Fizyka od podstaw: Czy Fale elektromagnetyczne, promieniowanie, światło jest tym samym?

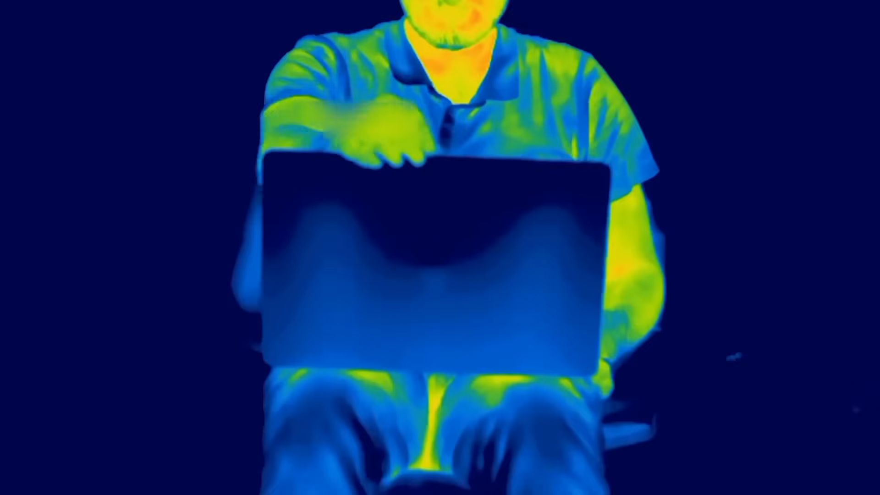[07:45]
Dzięki takim kamerom jesteśmy w stanie rejestrować miejsca emitujące ciepło.
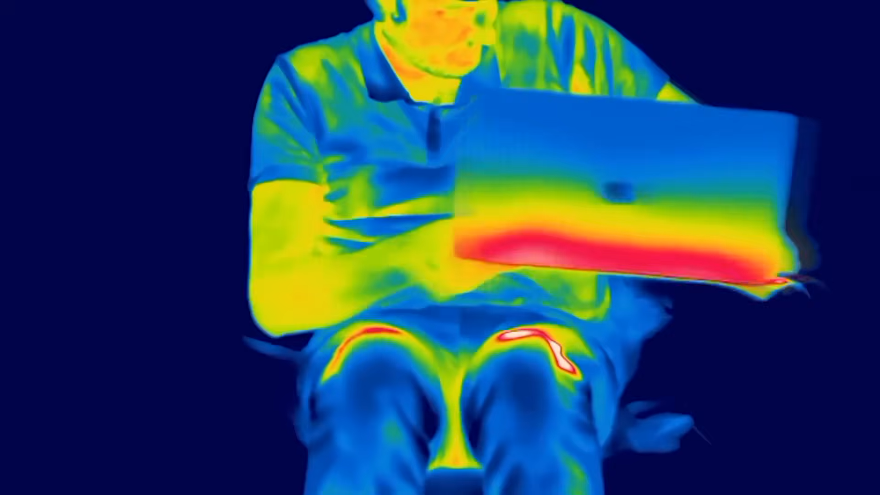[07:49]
Przydają się też one do poszukiwania ludzi, ale też znajdowania mostków termicznych w źle ocieplonych lub wykonanych domach.